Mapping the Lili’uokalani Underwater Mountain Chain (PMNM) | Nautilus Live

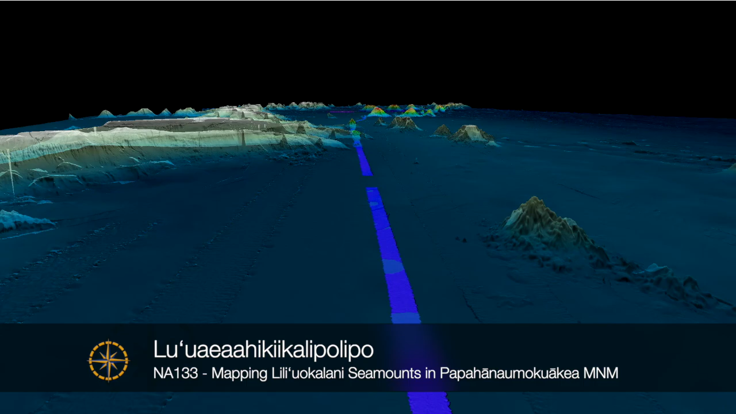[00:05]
After 20 days at sea, here are a few of our results from Expedition NA-133, Lu'ua ea e hiki ike kai lipo lipo.
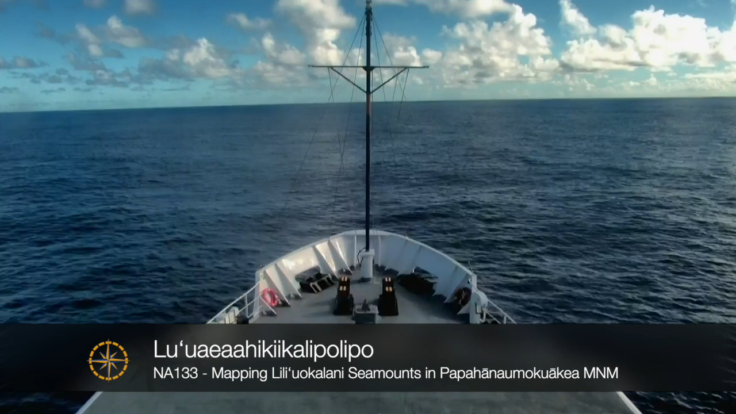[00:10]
This Hawaiian language name represents the journey to, and the work in, the kai lipo lipo, or the deep blue ocean.
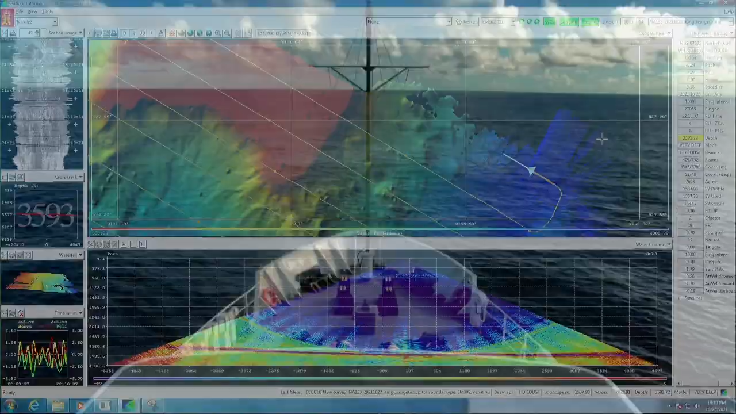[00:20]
This expedition used the multi-beam and sub-bottom profiler to map the Liliokalani seamount chain. Inside the Papahanao Moku Akea Marine National Monument,
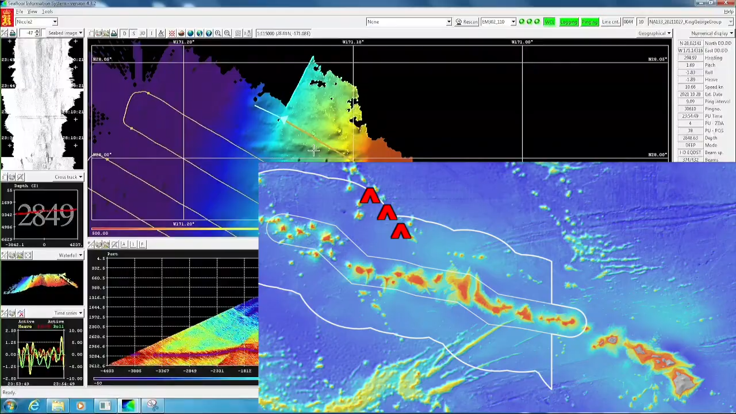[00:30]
which is northwest of Hawaii, Papahanao Moku Akea encompasses over 580,000 square miles of the Pacific Ocean,
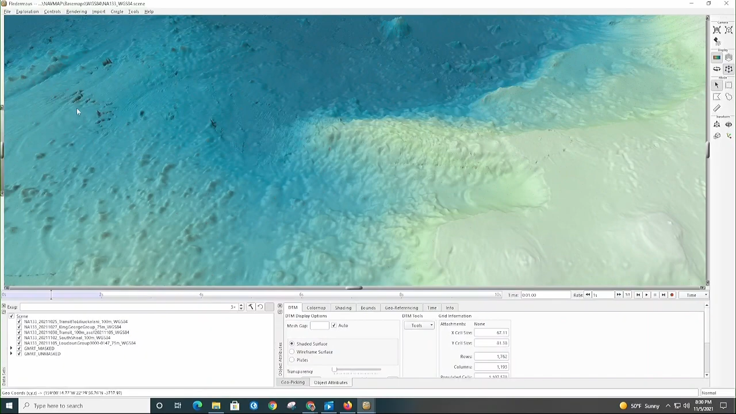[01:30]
So when we see this really detailed topography in our base maps, then we know that mapping's already been done.
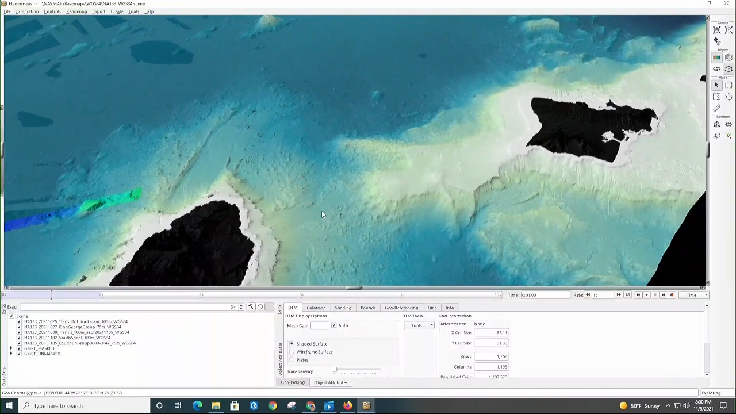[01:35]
So we waited until we were further outside of Oahu and through the Kauai Channel
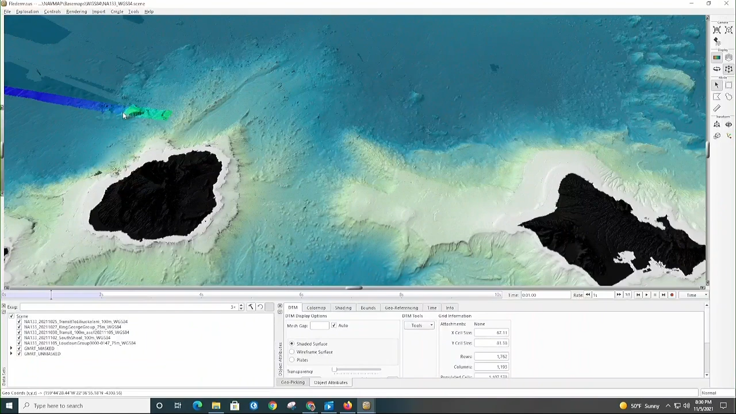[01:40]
to turn on our sonars and start mapping. So where you see this bright data, that's where we started with our sonars on.
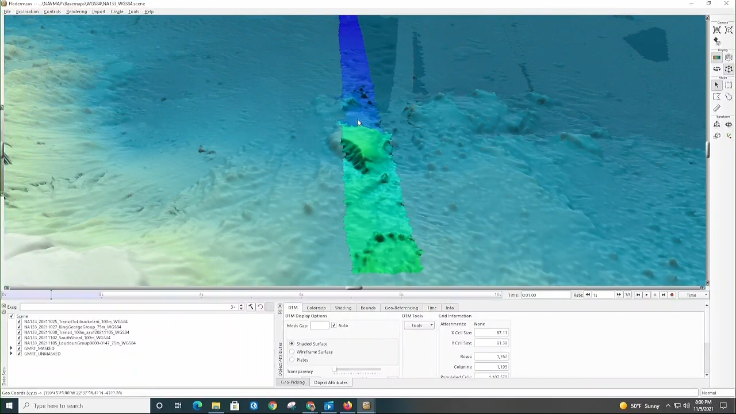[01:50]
And you can see as we move along, we're starting to approach gaps in the data. So just taking a look,
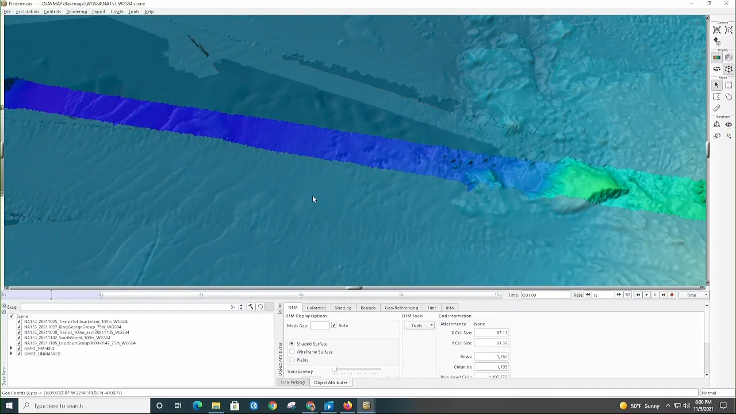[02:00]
when you see this really nice kind of high resolution, bumpy, really detailed topography, that's where mapping's been done. Whereas when you see this kind of very smooth topography, that is just an estimate of what the seafloor is typically coming from satellite altimetry, but not not truly mapped data.
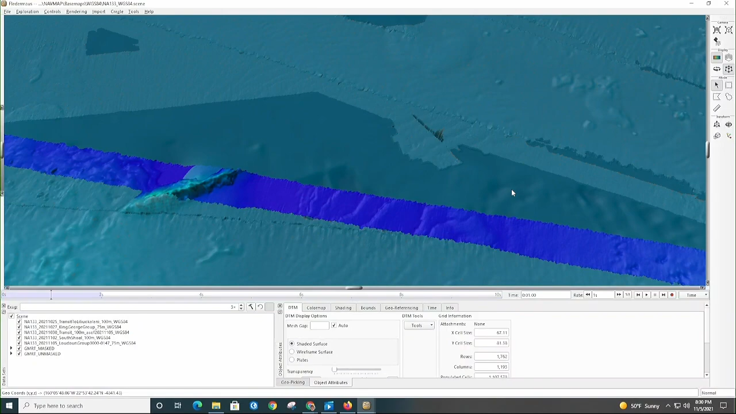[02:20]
So those are the gaps that we we tried to hit as we were making our way out. So we started mapping, I believe on the 24th, and just heading out and some just really nice rich features and things that we hit on the way. And as we got a little further along,
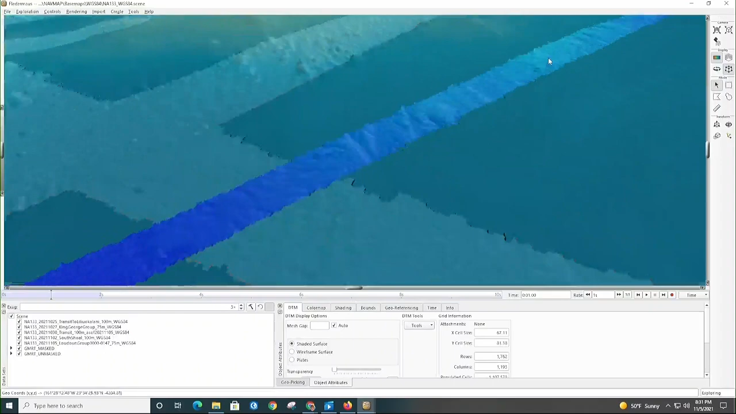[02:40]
we start to see some really, really cool features that didn't necessarily show up.
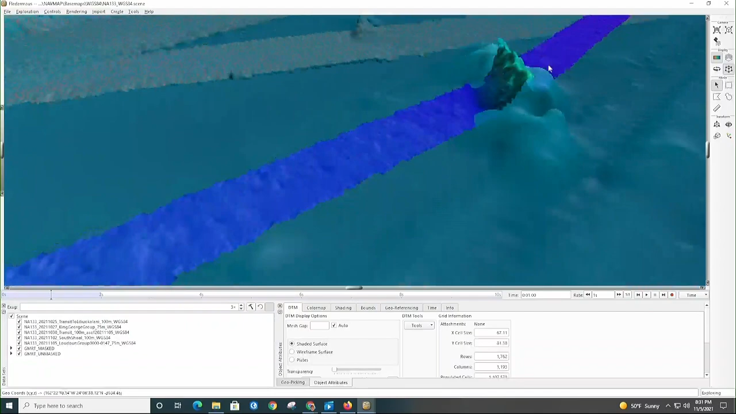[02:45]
So here's one example of a ridge that we got to cross on our transit.
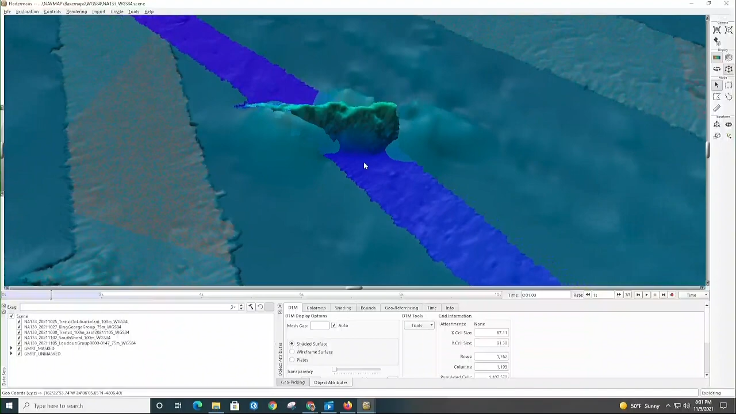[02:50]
If I turn off our data, this is the the satellite altimetry estimate.
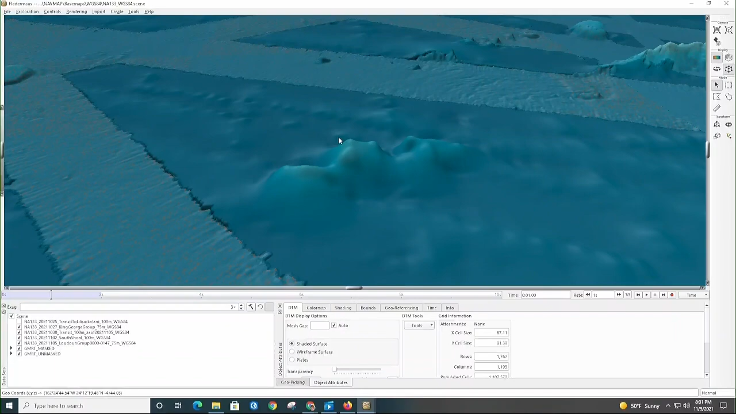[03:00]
And so from the the satellite altimetry estimate, we have something was there that did show up in the in the altimetry data, but it didn't get much detail on it. We then look at our data in that location, turn off the the background.
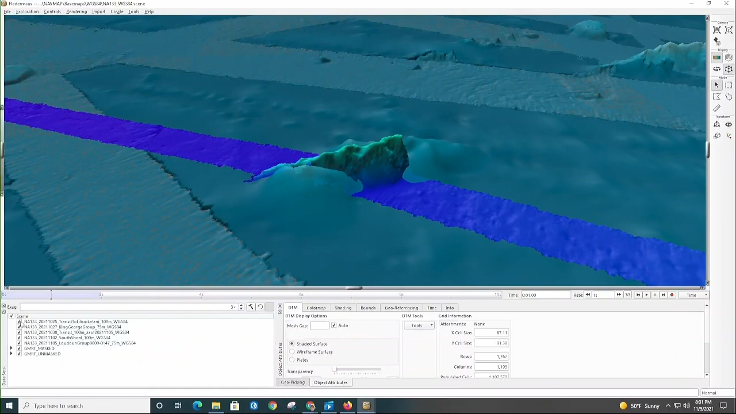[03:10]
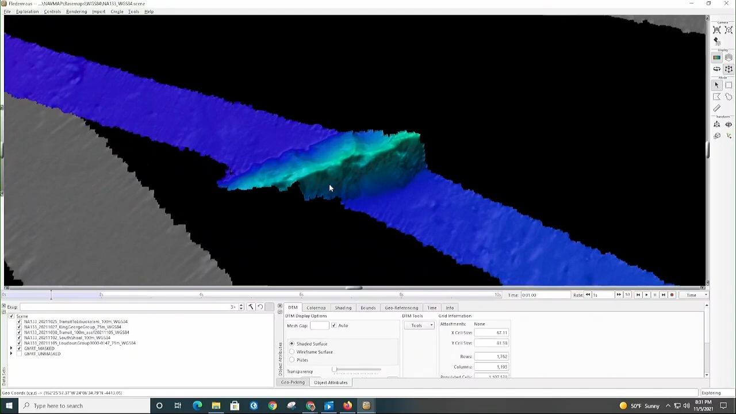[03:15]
See, we got some really nice detail over that marine ridge.
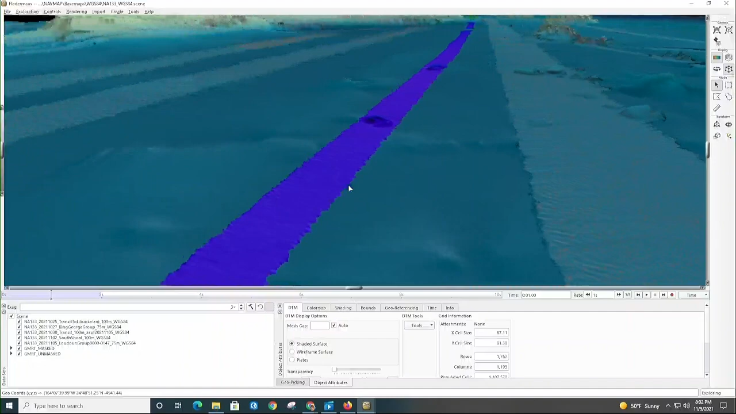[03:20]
These features were quite cool, and there wasn't too much indication of them in the the base map.
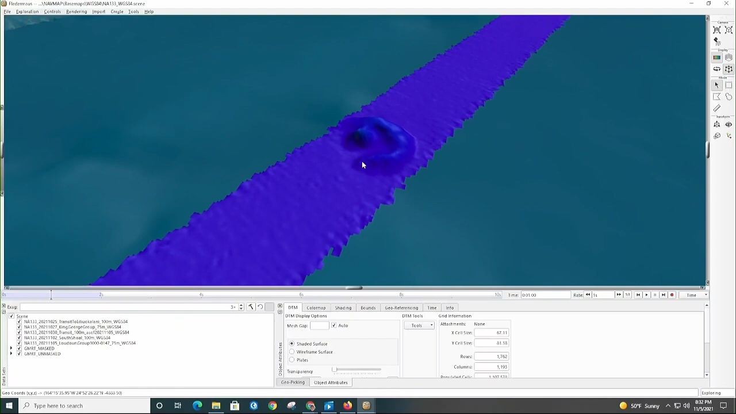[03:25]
So if I again turn off our data,
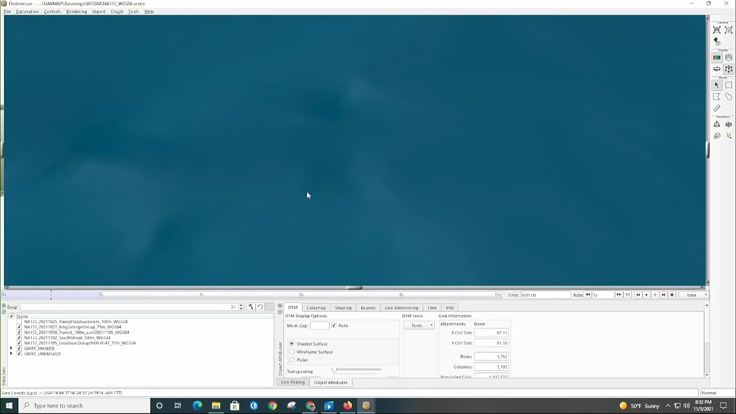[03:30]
could barely see just like a gentle indication that maybe something's there, just a slight bump.
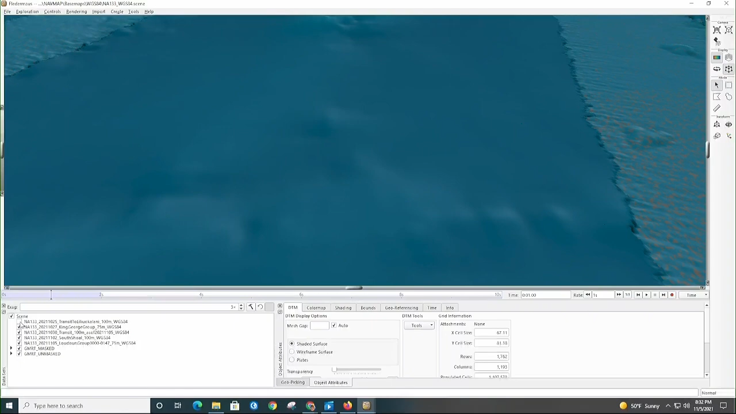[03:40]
If we turn our data back on, there's these cool little half ring features with what looks like maybe a little volcanic mound or something in the middle.
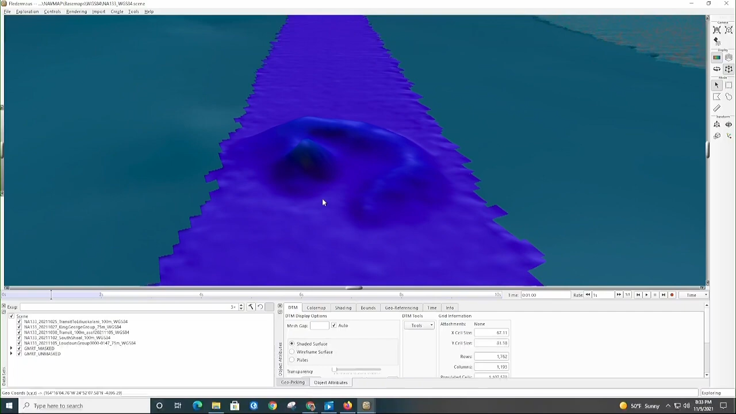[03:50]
And these are quite cool and didn't really show up in the altimetry data at all.
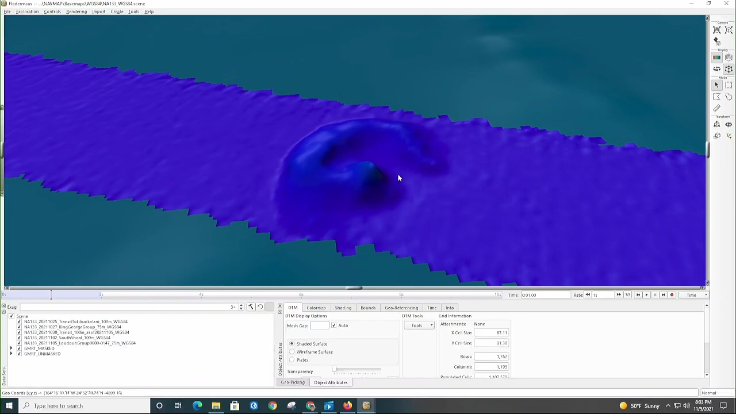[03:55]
Continuing along our transit towards King George, we crossed over some mapped ridges.
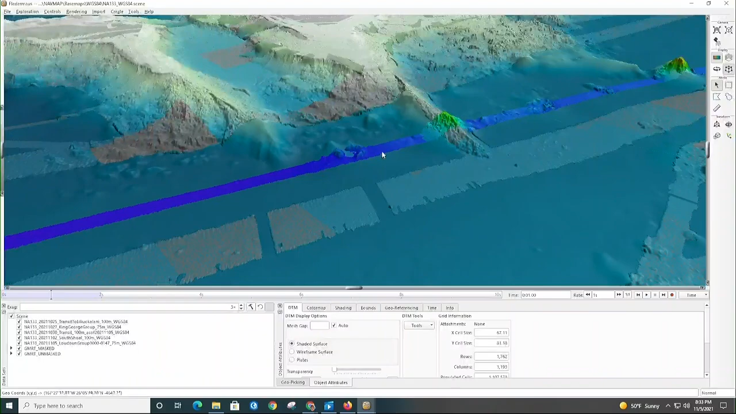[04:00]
It's quite, quite beautiful, detailed data.
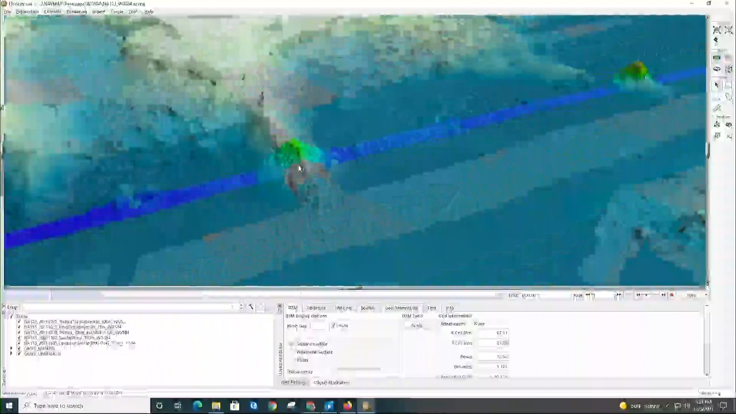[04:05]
And then this was a sea mount that we crossed that was unmapped. So again, I'll turn off our data so you can see the difference. In the background, you see some features that were really nicely mapped, and I believe that might be Nautilus data from a few years ago that mapped those sea mounts in the back. But this sea mount was unmapped.
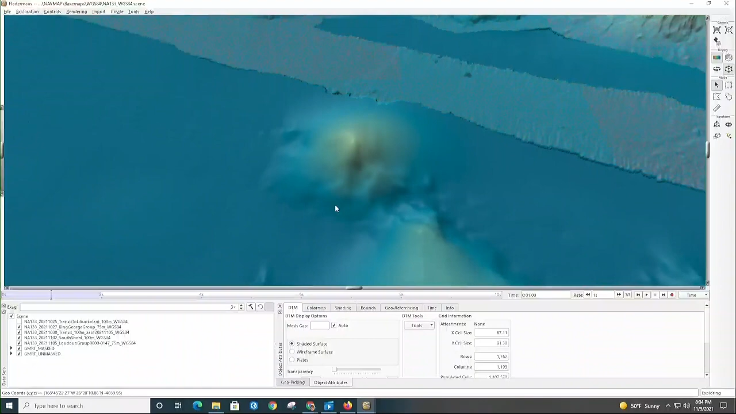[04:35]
Again, there's an indication that it's there in the satellite altimetry, just not a lot of detail.
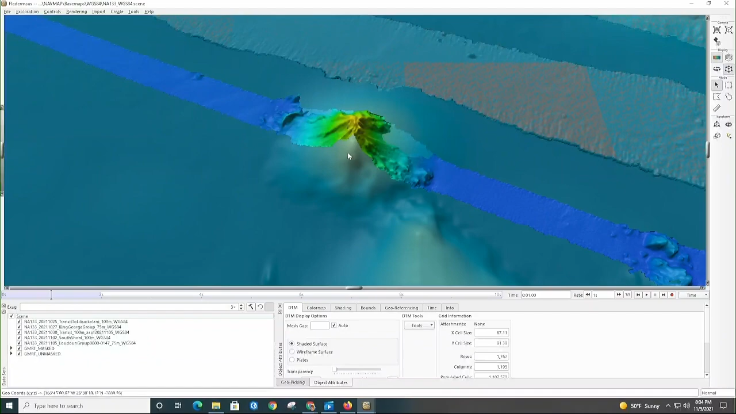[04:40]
But we specifically went over this one by request from our lead scientist, and got some nice, nice detail in passing over the ridge.
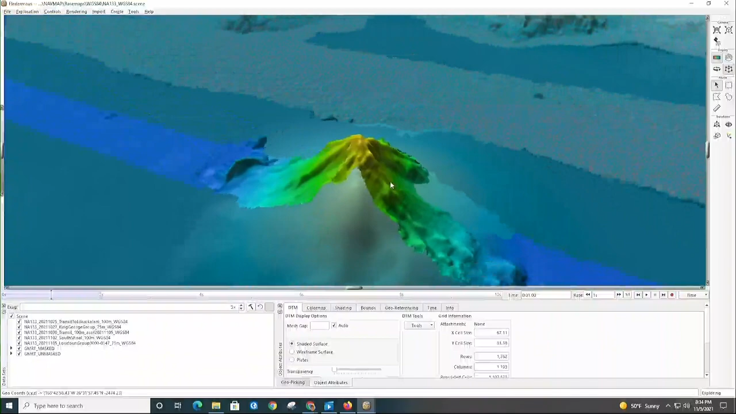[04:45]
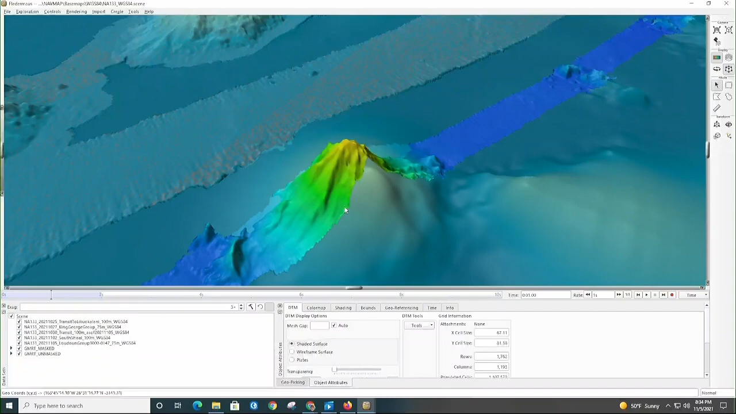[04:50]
And just to be clear too, all of this data is exaggerated three times, which you could see on my screen here. So it makes it look a little more dramatic than it is,
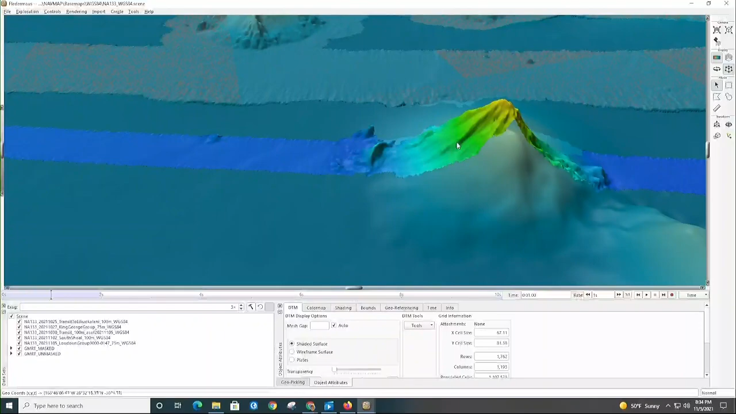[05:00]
but helps us to really see all the nice detail we get with our multi-beam map.
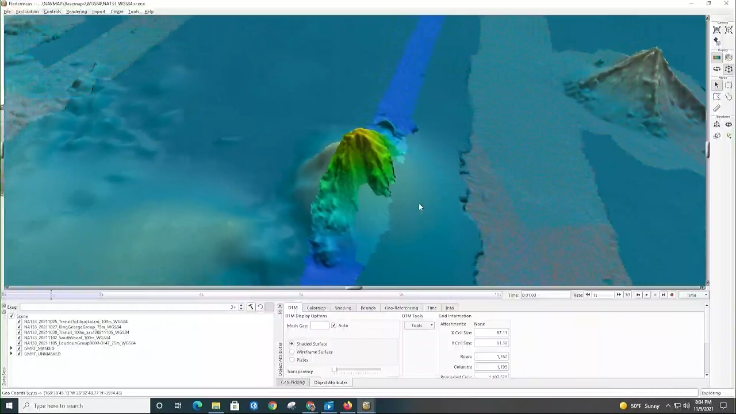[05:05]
Continuing on.